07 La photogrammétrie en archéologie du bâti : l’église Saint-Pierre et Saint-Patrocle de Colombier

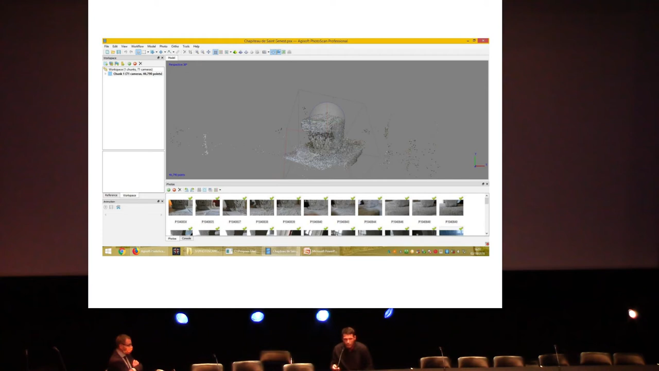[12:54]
Ensuite, ce qu'on appelle le nuage dense, il y a plus de points. Ensuite, vient la création du modèle 3D et de la mise en texture.